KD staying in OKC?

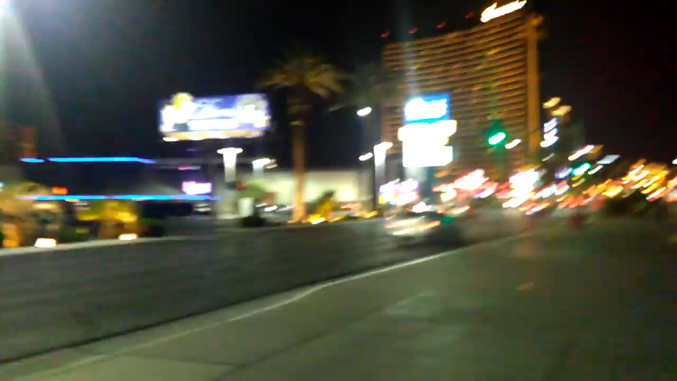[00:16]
you know I'm saying the pepper meal no this is all around strip but anyway